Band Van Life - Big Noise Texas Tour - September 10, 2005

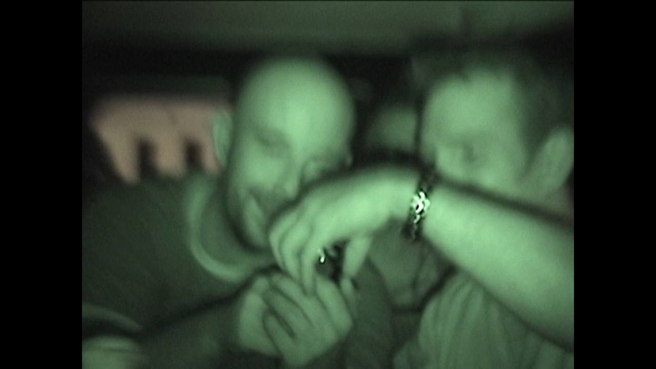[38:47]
That'll get some good footage. Oh, where's that? I like the Green Hulk thing.
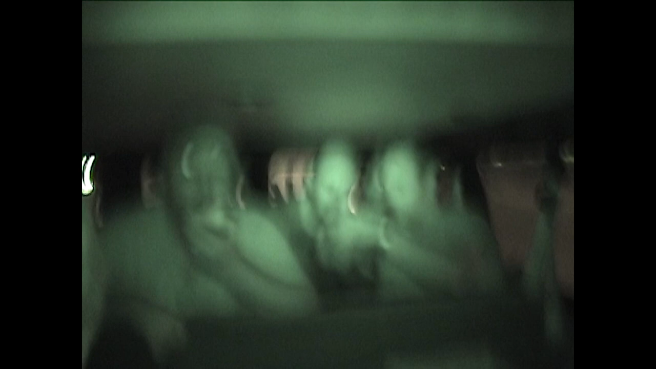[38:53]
That's a super like nice shot. See, we should ask her to lay them on that screen. You have a white t-shirt, but you really have a black t-shirt.
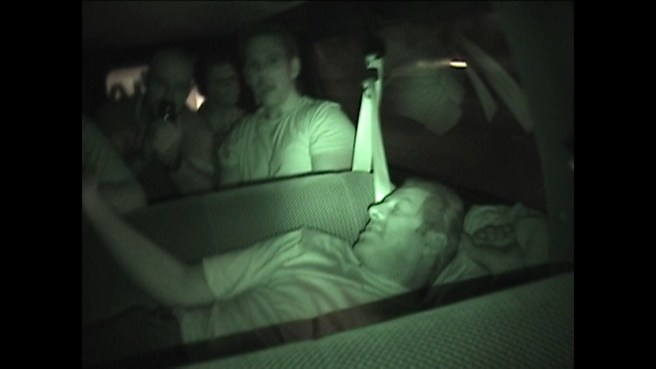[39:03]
Do you have to have the slow shutter thing to get the definition or something?
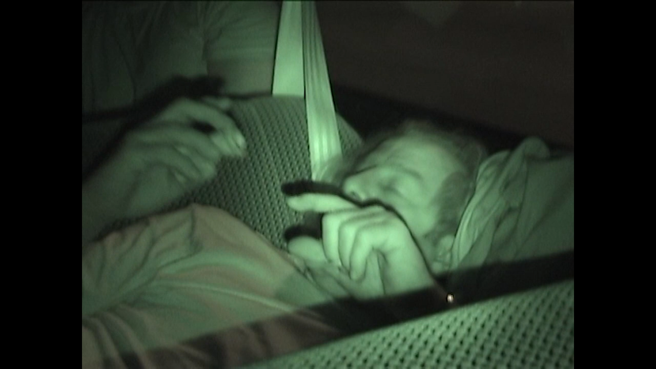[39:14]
With that, it has this super nice shot thing where I think it opens up the shutter and everything, so see, it'll blur if you move around too fast.
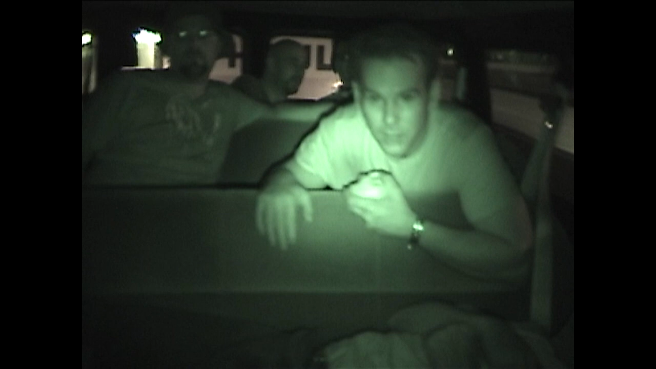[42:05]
We all look like fucking bats. Dudley found this.
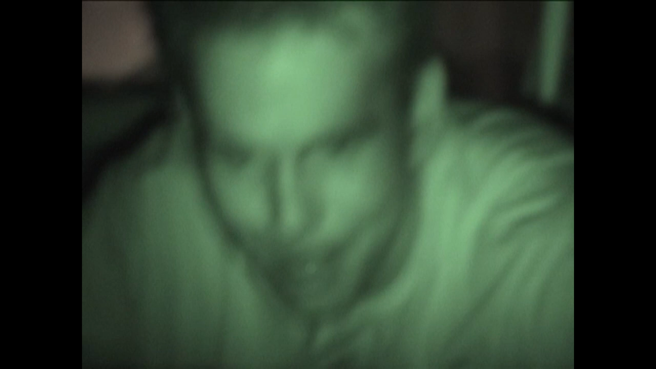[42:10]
This is going to be great to like put on your video projector and blow it up, you know, like 20 feet wide. No, it's not really up to that. Ooh, that's Halloween. Look how your t-shirt is white on screen.
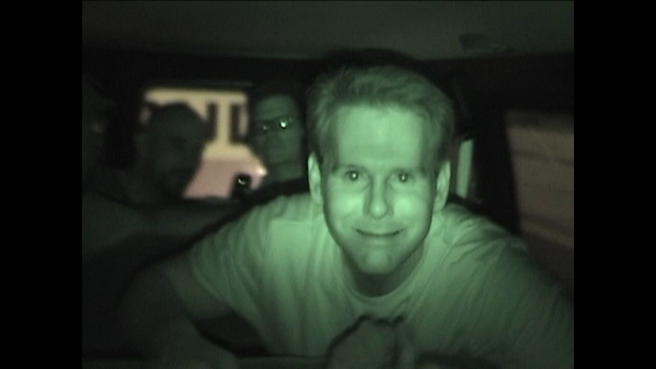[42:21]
Yeah. Look what it does to your eyes.
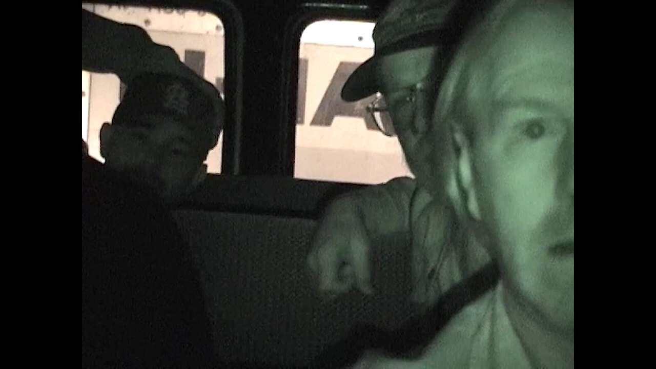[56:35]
It's not super night shot yet. Is it super night vision? Ron's got possum eyes. Everybody's in. Oh, there we go. There's super night.
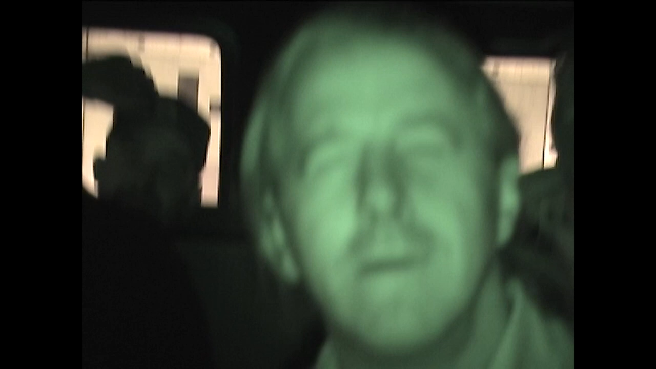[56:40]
That won't... You'll lose the effect, though, when you play that back in color, right? No, that's the way it'll play. Yeah, yeah, what you see is what you get. Oh, it's kind of like that.
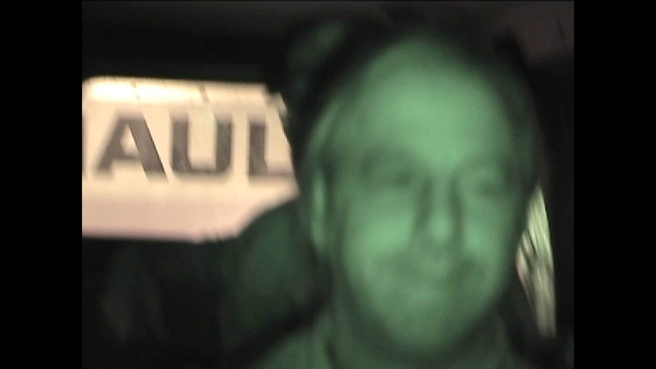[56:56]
It's like a covert operation. Oh, God. Oh, man.
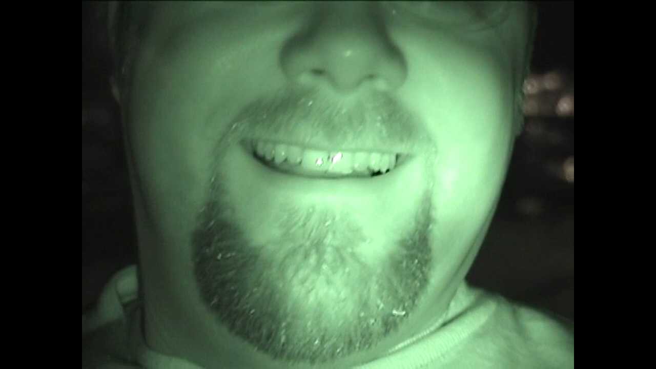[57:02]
It looks like those early Disney cartoons. Yeah. If I'd treat a possum that looked like that, I would kill it myself, too.
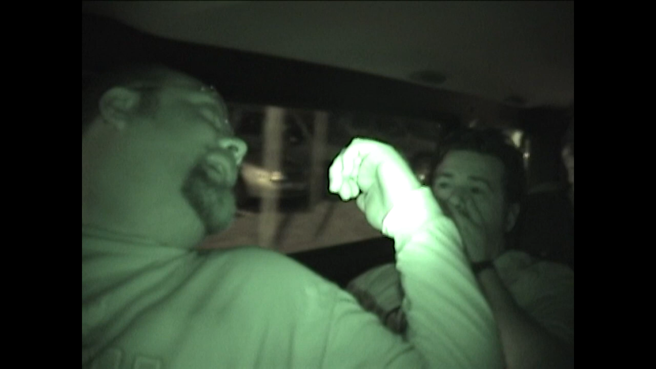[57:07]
Bosco.
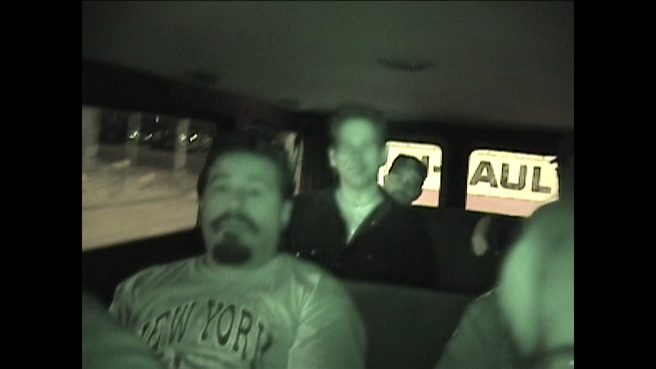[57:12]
Bosco. They're getting out of town. Yeah.
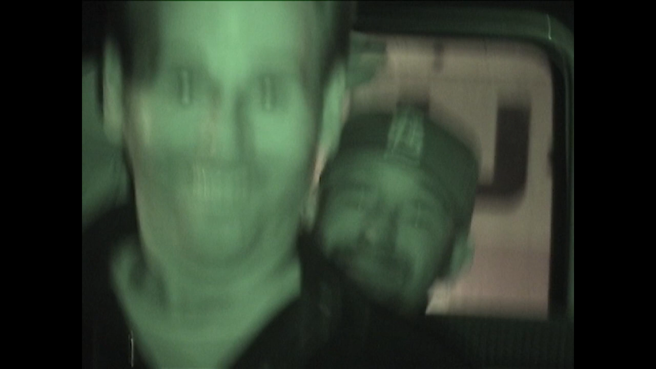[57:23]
Sandwich. That's it, man. Look at his eye. Pupils. It's Halloween. Acting like children's. It does look like an old cartoon. Come on, Ron, do something funny. Come on, be funny.
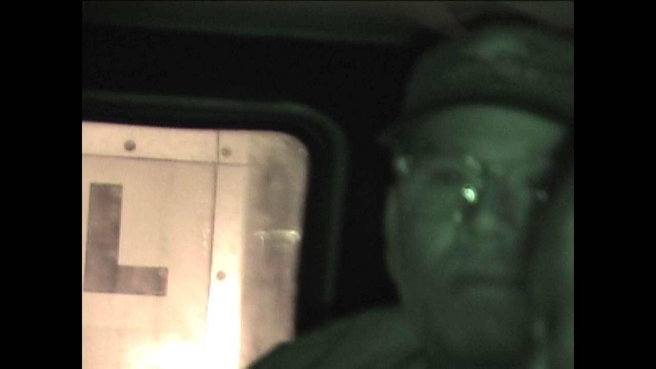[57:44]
Donnie's hiding out back there. There's Donnie. Donnie looks like he's waiting at like a junior high school out in his car. Waiting for the bus? Waiting for the sound of one hand clapping.